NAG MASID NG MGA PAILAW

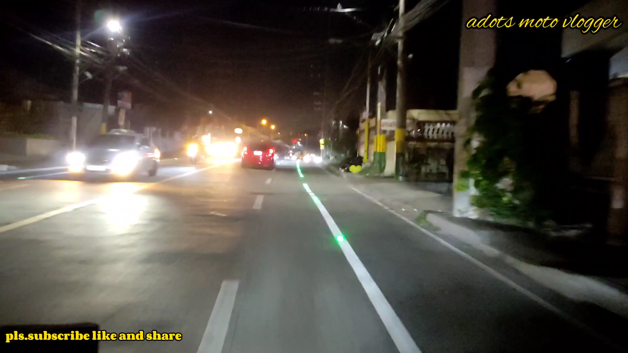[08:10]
Ganda na aming daan. May pailaw na. Sumabay na sa Pasko. Parang landingan ng eroplano.
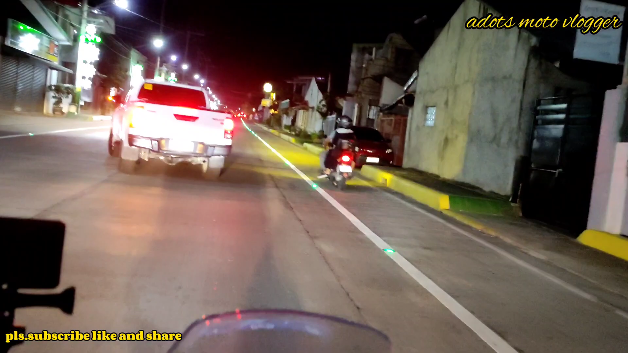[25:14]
Para kita ang daan. Dalawang tabi nga nilagay.
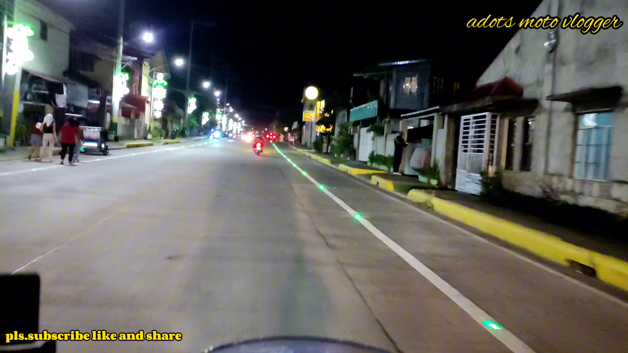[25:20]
Pwede dito ang back lane. Dala na ng Batangas City. Gan pinakagalingan na.
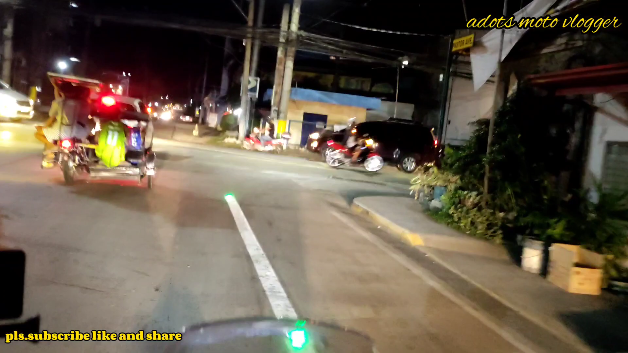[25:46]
Aha.
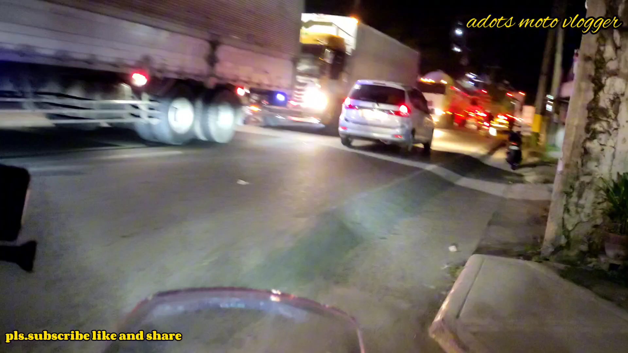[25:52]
Dito, ka-traffic yan, labasan ng truck.